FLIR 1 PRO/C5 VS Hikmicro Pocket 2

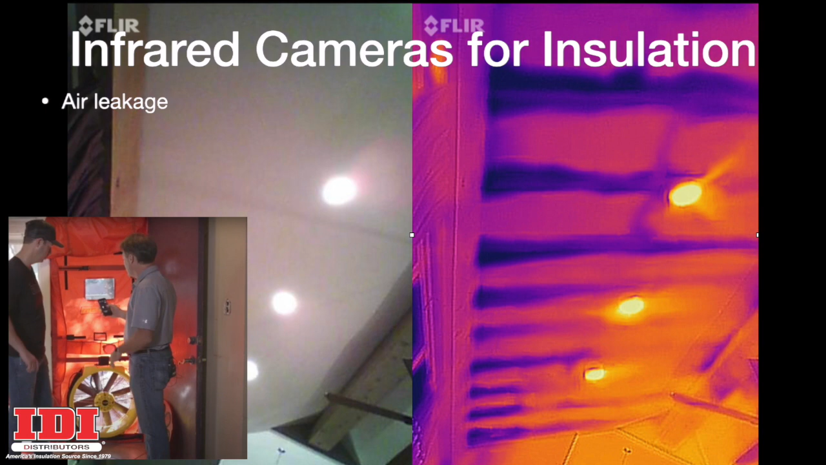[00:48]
problems with traditional insulation, spray foam insulation.
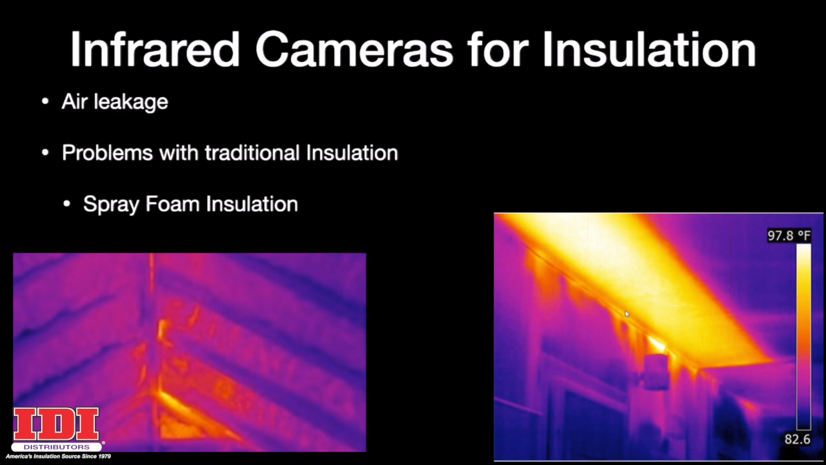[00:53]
On screen: scale top 97.8°F
Good cameras provide better pictures. They give you more accurate numbers, and they help the building or homeowner make better decisions. So how do they compare? Look at these pictures of an interior wall between an office and a workout room. Adding insulation won't fix this, but what a comfort issue for the homeowner, and what a difference between these images.
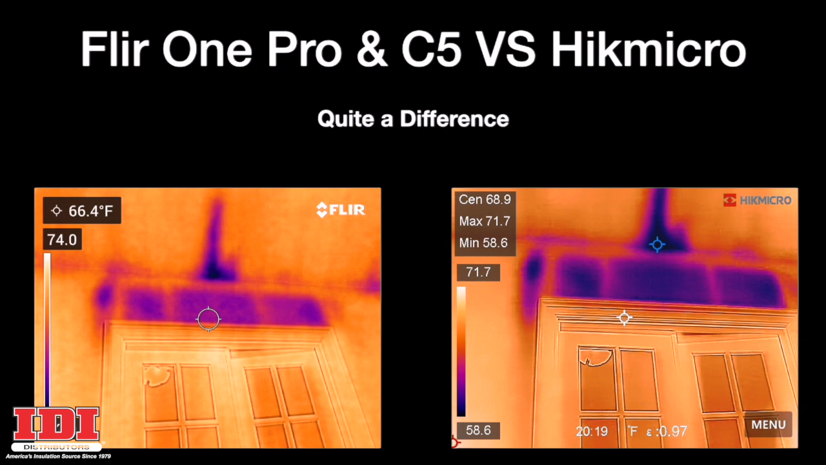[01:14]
Let's start with the FLIR 1 Pro camera.
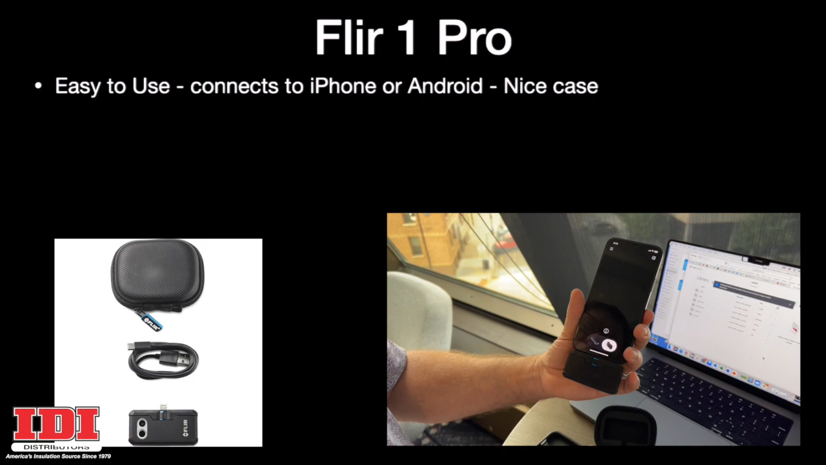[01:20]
It's easy to use, connects to iPhone or Android, has a nice case, 19,600 pixels. As far as sensitivity, it detects down to 70 mK. Now, the lower the mK, the better the camera.
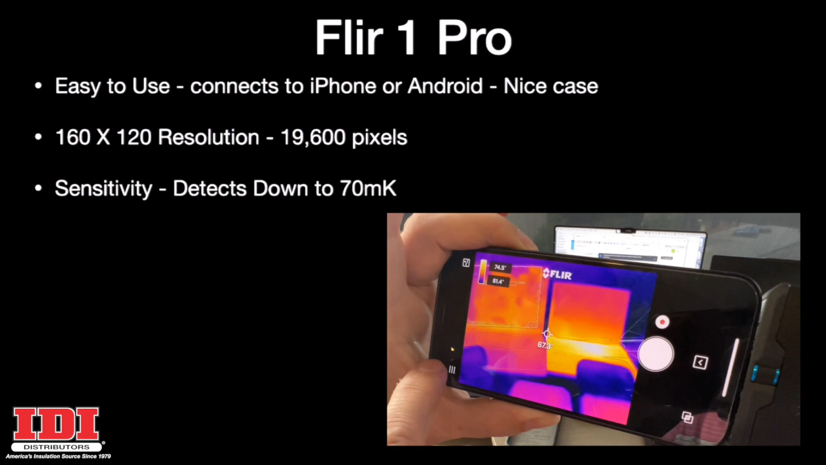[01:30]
It has no flashlight on it, and it uploads to your phone, so it's very easy to transfer pictures in and out of. It does have the image overlay to help you understand the picture you're looking at,
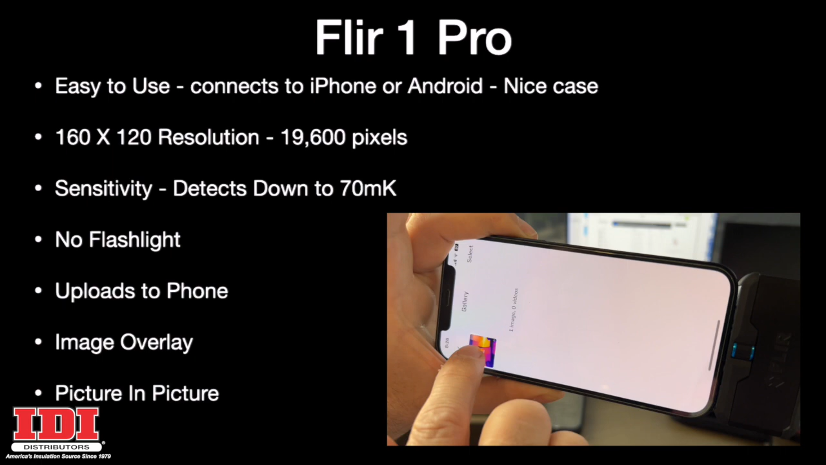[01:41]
and it also offers picture in picture.
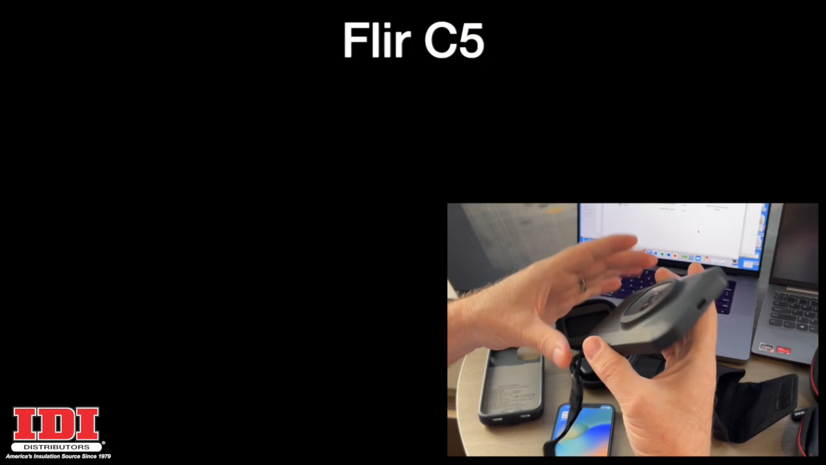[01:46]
Now, the C5 by FLIR is also very easy to use, but it is more rugged.
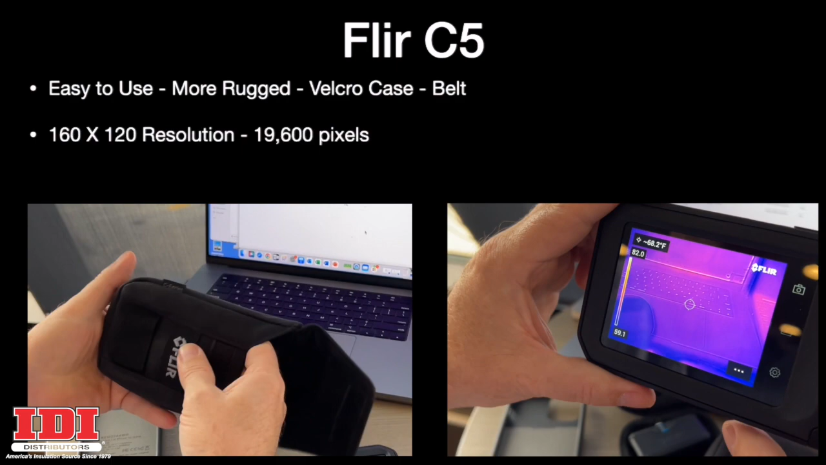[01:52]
It comes with a Velcro case that you can put on your belt. It has the same resolution at 19,600 pixels,
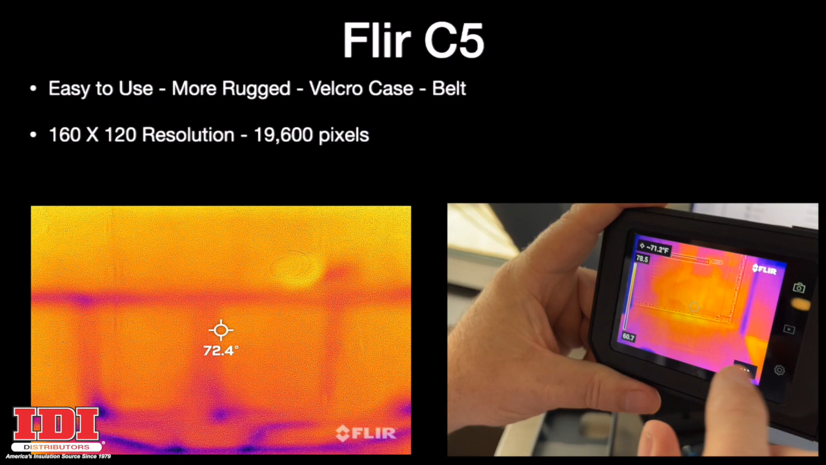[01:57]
and the same sensitivity down to 70 mK.
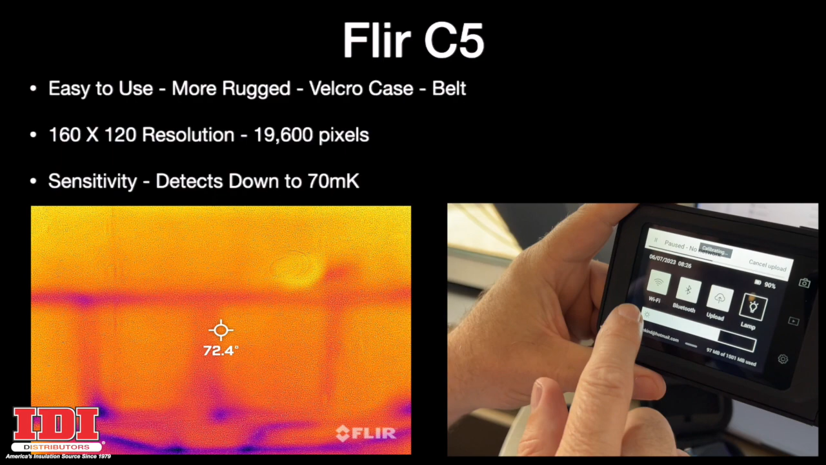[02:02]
It does have a flashlight, so if you're working in crawl spaces or attic corners in places where you'd need a light,
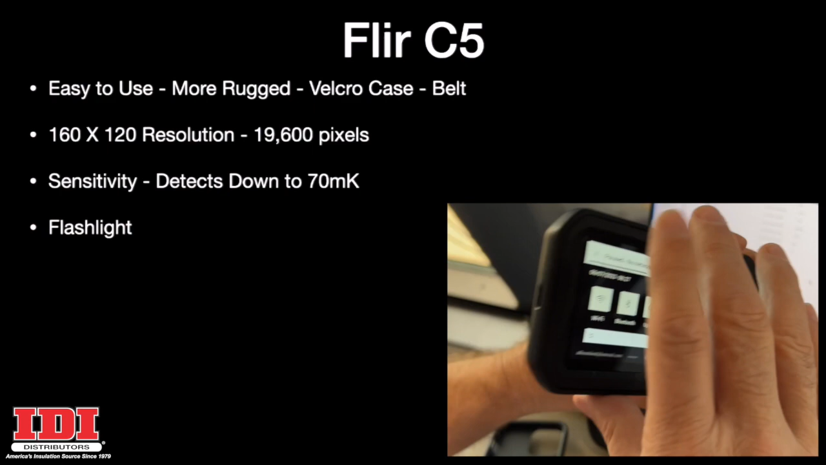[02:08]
you'd still be able to take both pictures, which both of these cameras, actually all three cameras,
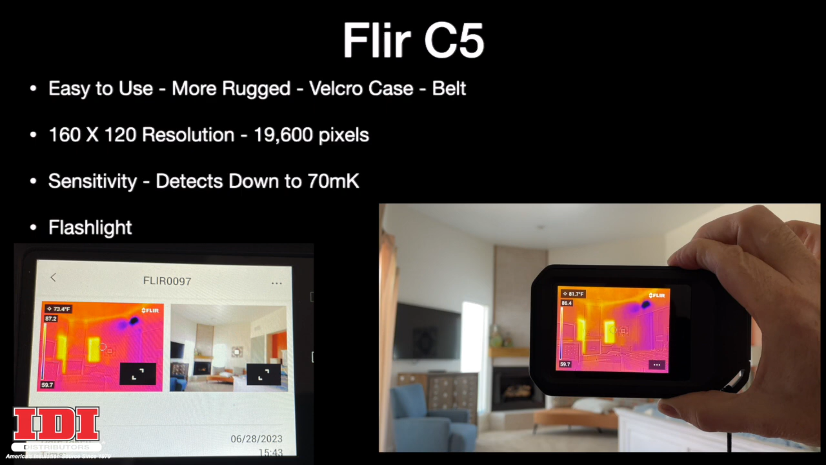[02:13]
take your regular picture of the room as well as your infrared picture. Additionally, when you take a picture with the C5, it will ask you if you want to take notes.
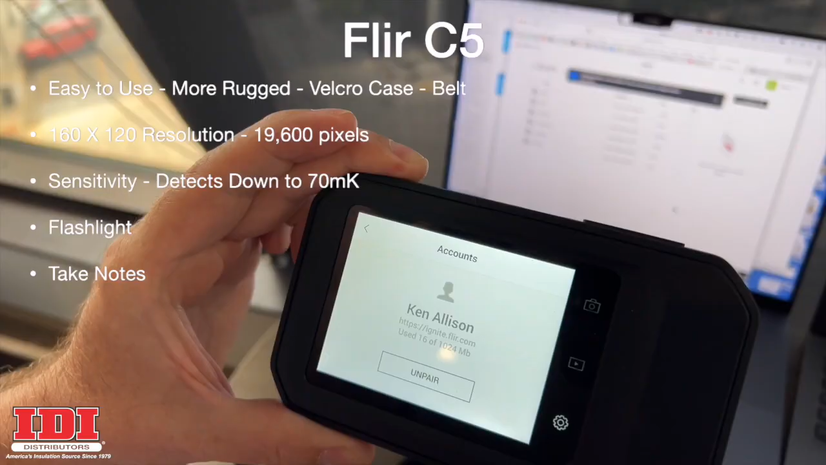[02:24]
Now, the C5, one of the things that I find a challenge is it uploads to the cloud.
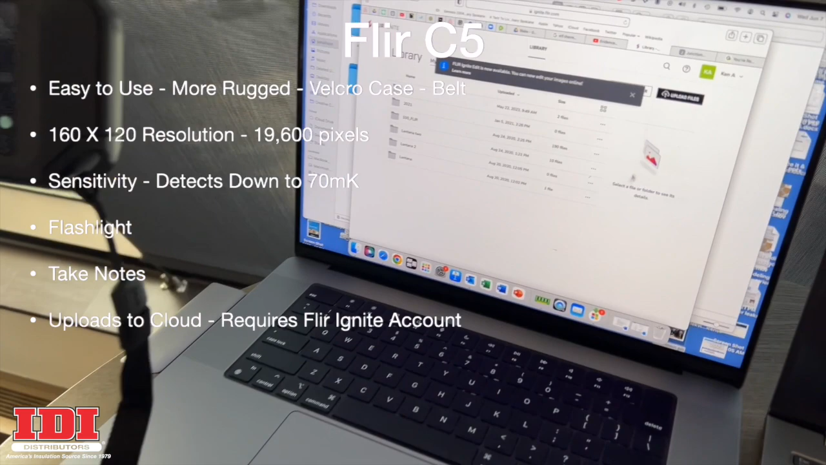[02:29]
It requires a FLIR Ignite account, so I have to upload my pictures to the cloud, then go to the cloud and get them.
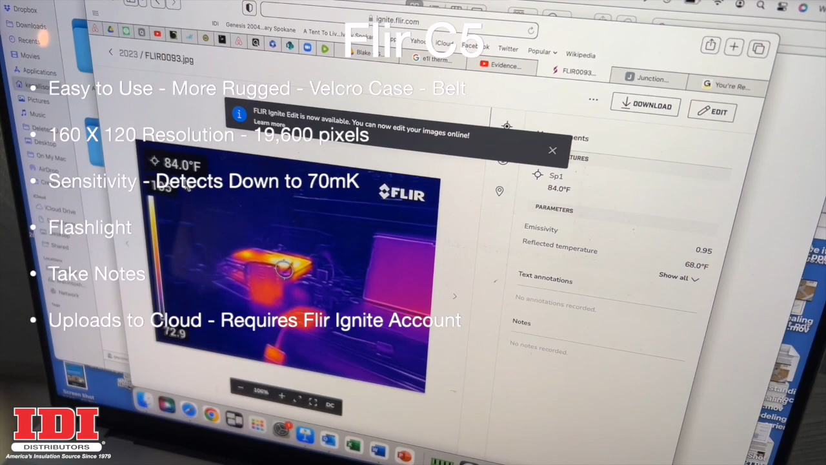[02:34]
On screen: spot 84.0°F
But it does offer image overlay to help understand the pictures, and it also offers picture-in-picture, as well as several other features. Now, the Hike Micro Pocket 2, it's also very easy to use.